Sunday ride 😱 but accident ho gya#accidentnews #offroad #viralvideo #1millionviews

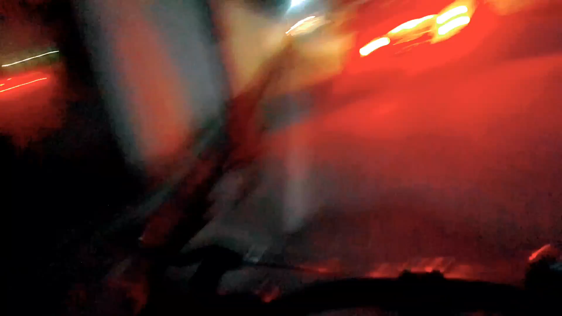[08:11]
ओ भाई लास्ट टाइम यार यहाँ पे ह्युंडई का कोई गाड़ी है, तो उसको भी हम लोग ओवरटेक करते हैं, निकलते हैं भाई।